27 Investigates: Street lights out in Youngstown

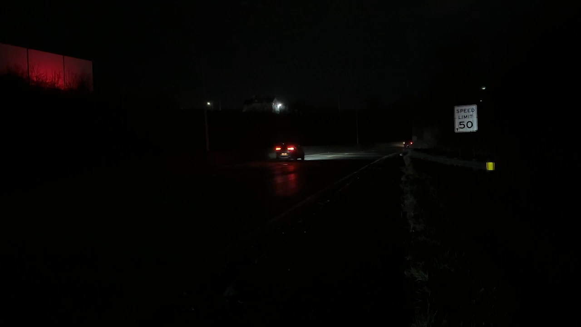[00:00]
First news has been looking into a stretch of street lights that have been out for roughly a year.